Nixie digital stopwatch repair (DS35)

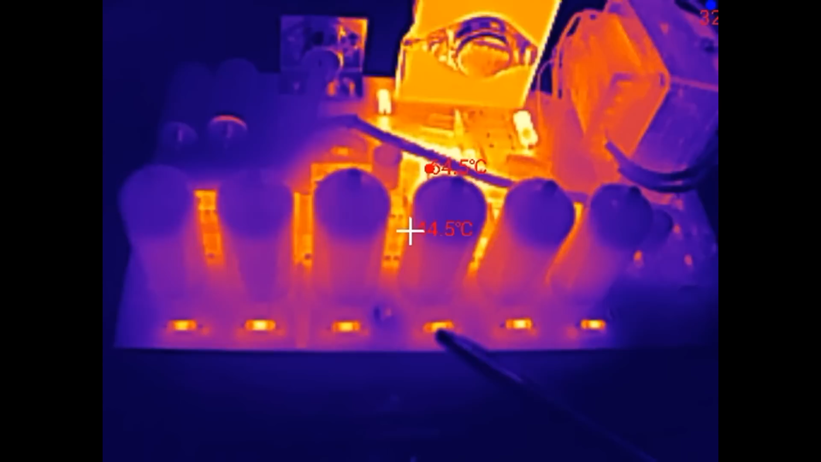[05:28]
You can see the anode resistor is hot. The Nixis are not actually hot.
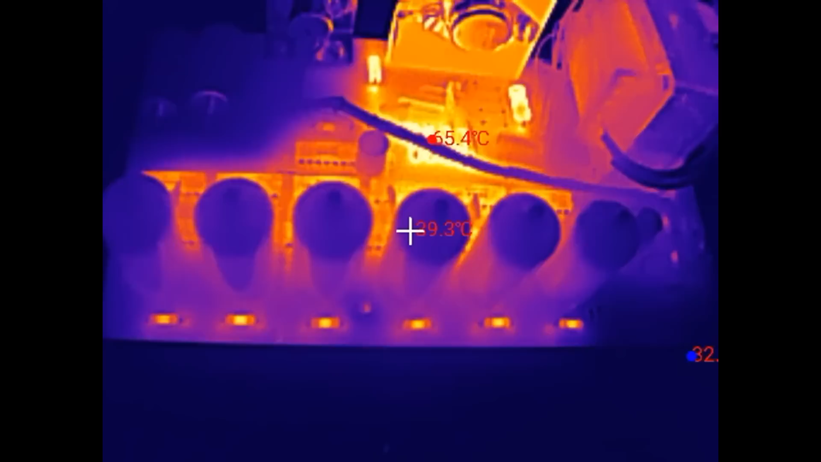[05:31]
The chips are sort of warm. Of course this is TTL logic.
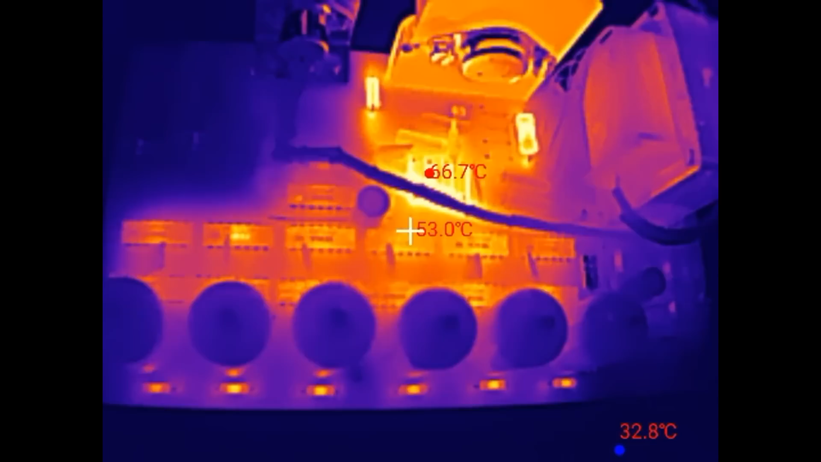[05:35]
On screen: spot 53.0°C
It's drawing about 20, 30 or 40 milliamps per chip to do these simple operations. And of course the low voltage bridge rectifier is getting hot. This is powering all the logic, which draws in total several hundred milliamps. Just to do a simple counting. This is TTL 7400 logic.
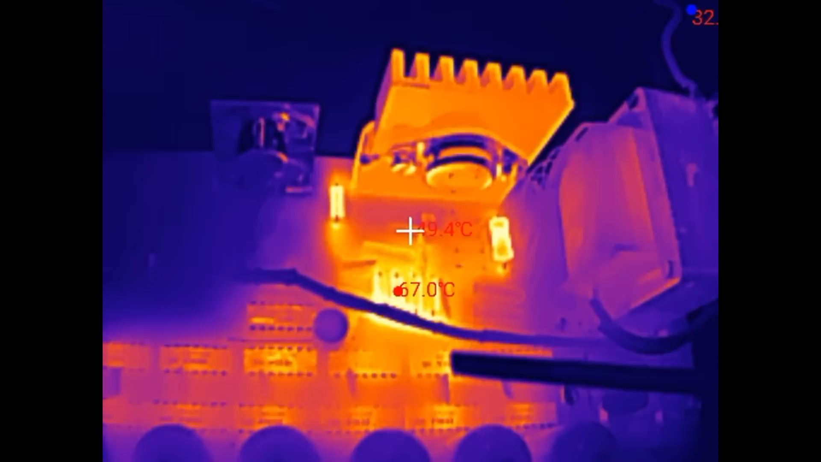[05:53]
This is the diode separating the clock generator from the smoothing capacitor.
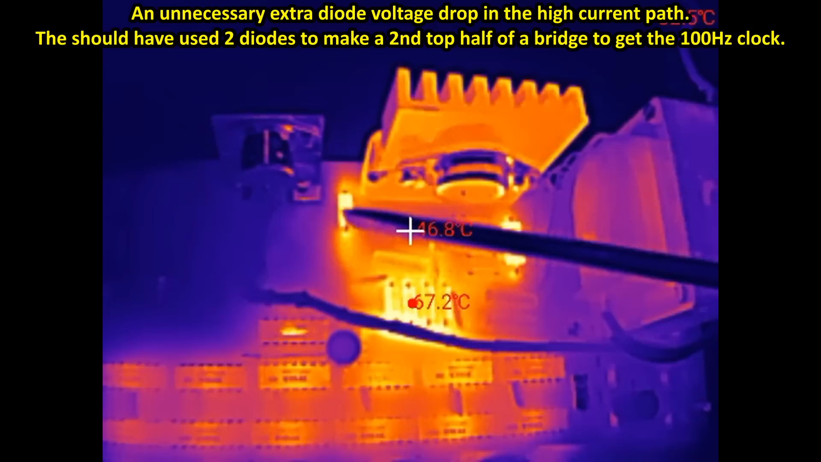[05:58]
On screen: spot 46.8°C, max 67.2°C
This is sort of a stupid design. Any one resistor is getting hot. The 7805 regulator heatsink is a bit hot. The transformer isn't hot but it has a huge thermal mass.
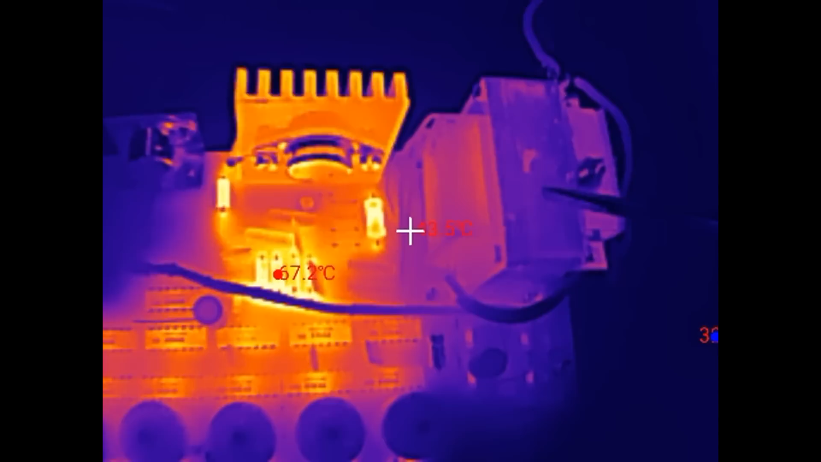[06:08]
It might take longer for it to get to its equilibrium temperature.
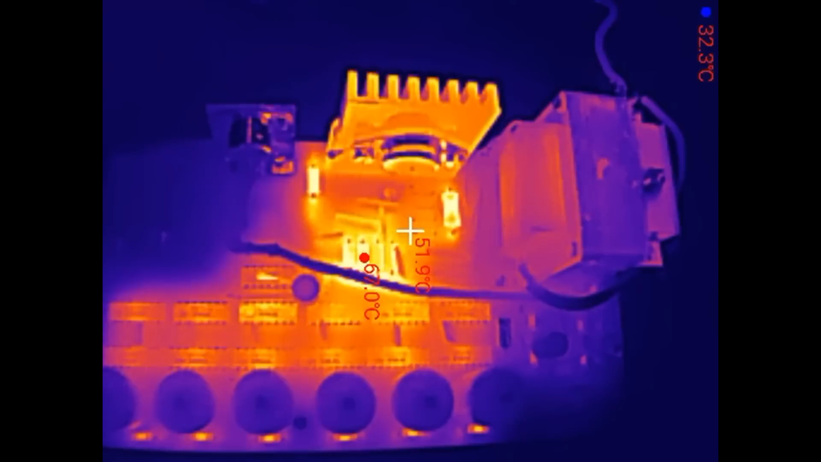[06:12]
On screen: spot 51.9°C
Nothing hot in the winding. No short turns apparently.
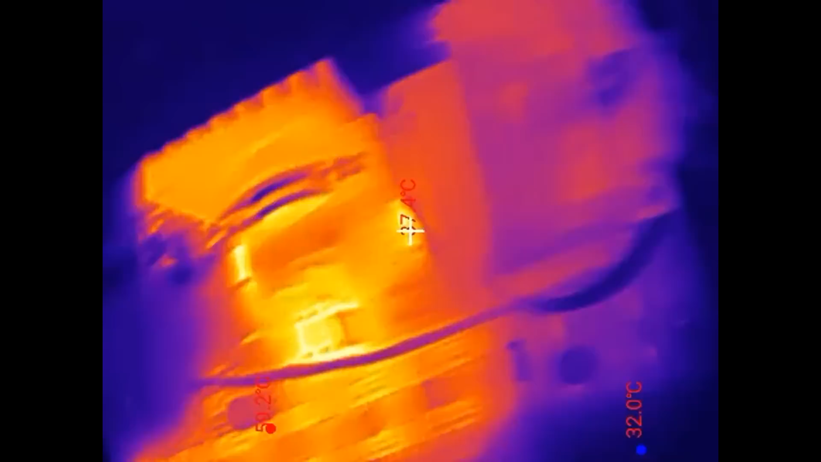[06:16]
And also these electrolytic capacitors are quite cool.
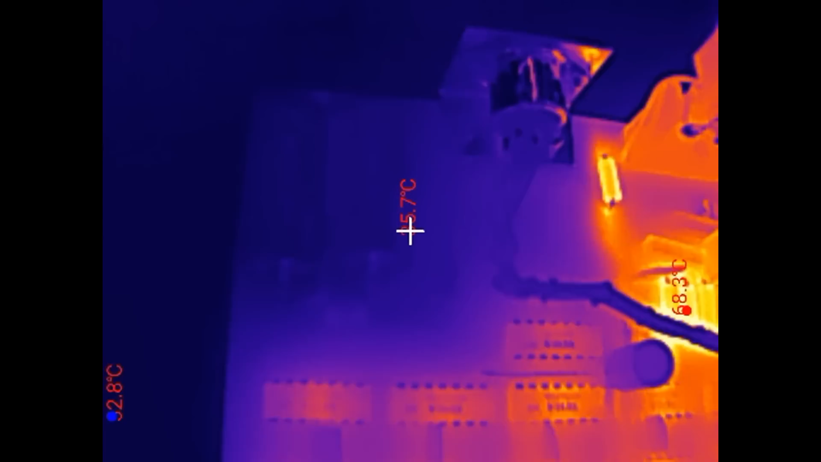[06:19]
On screen: max 68.3°C
Which is a good sign. And no chip with a significantly different temperature than the others.
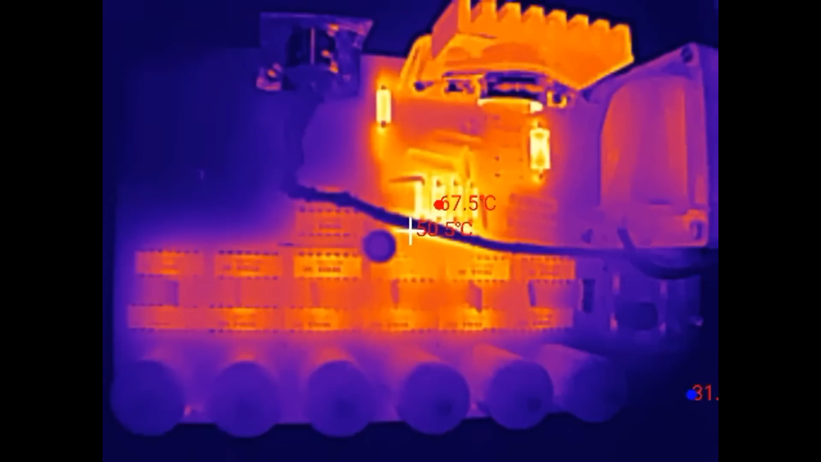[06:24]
On screen: max 67.5°C
I suspect this decoder but the temperature doesn't seem to be any different.
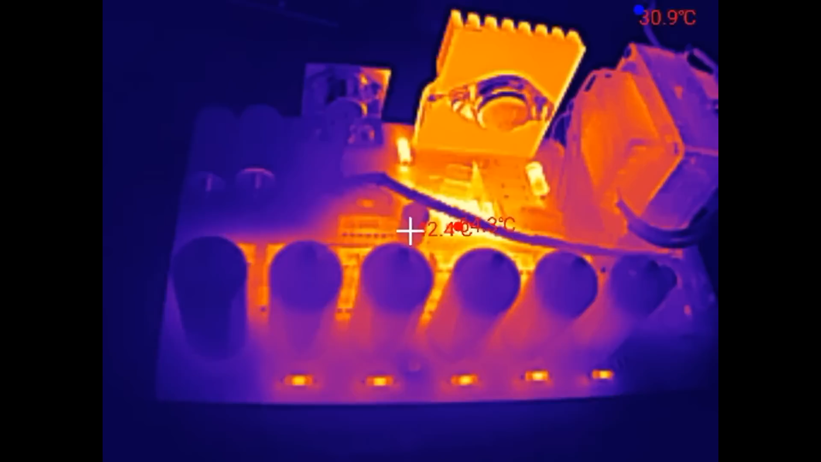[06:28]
Now it's running for 44 minutes and this Nixis shows just a very dim vague glow.
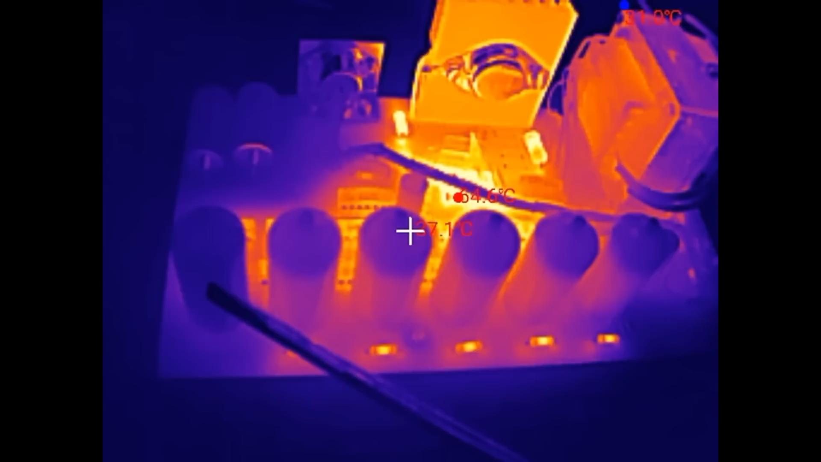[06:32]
And you can see its anode resistor is not hot anymore. If there was a digit shorted to the anode it would actually draw more current and this resistor would be even hotter.
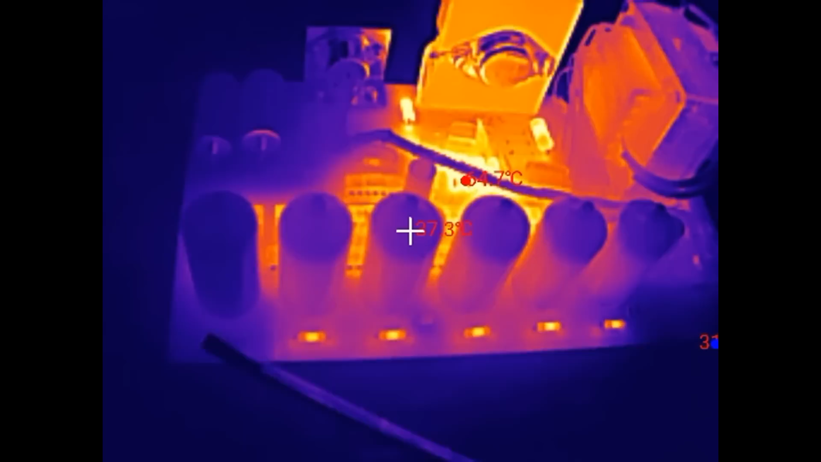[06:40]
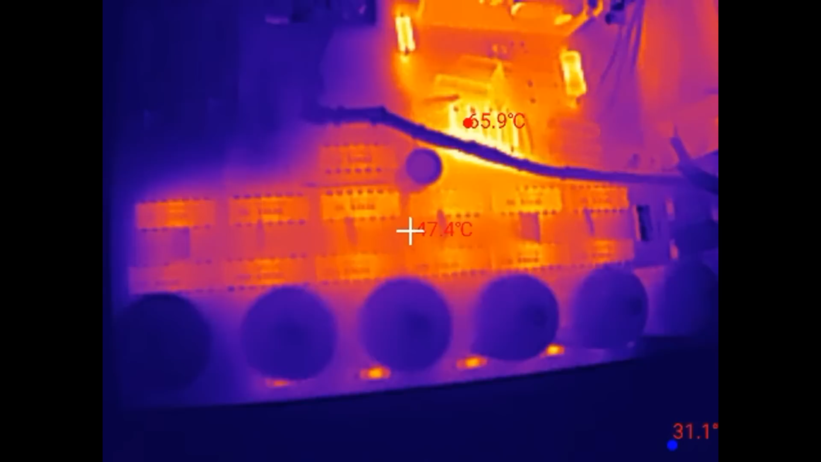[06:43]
Its chip is actually a bit colder than the other chips. And the electrolytic capacitor is still completely cold. 33 degree. And this is almost the ambient here.
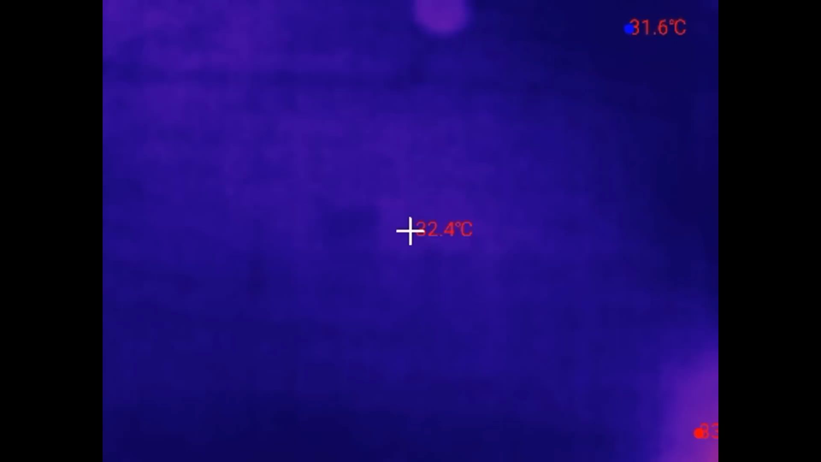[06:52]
On screen: min 31.6°C
32. It's a hot summer here.
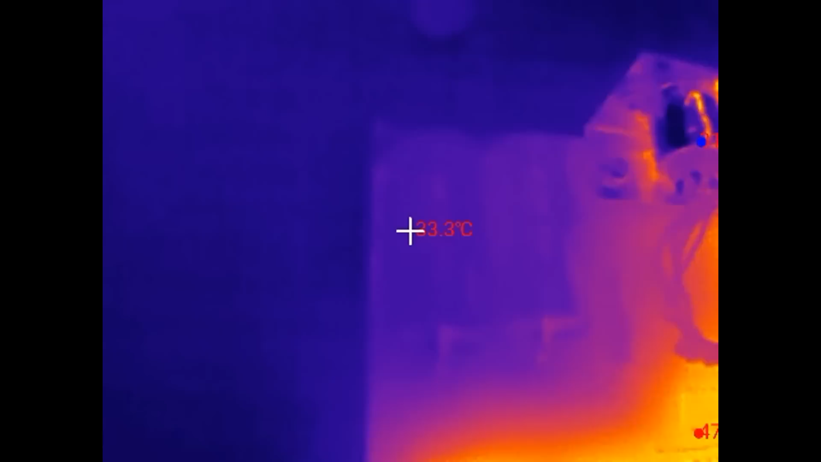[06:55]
So these capacitors neither have a high leakage current nor
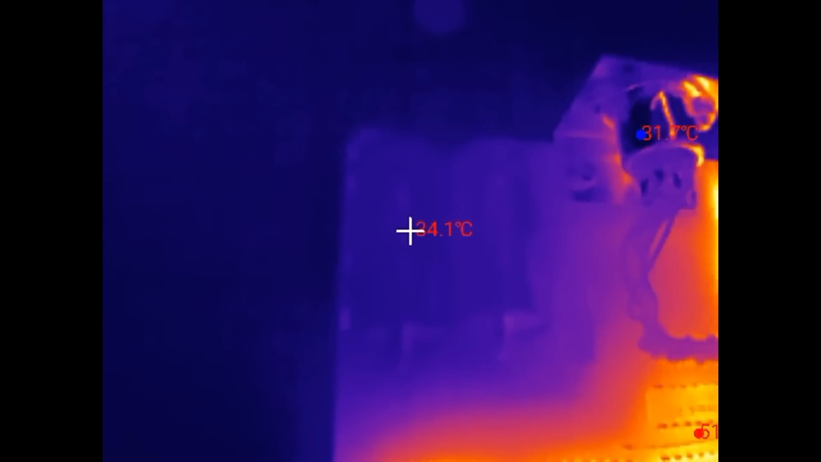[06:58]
a high ESR which would be heated by the ripple current.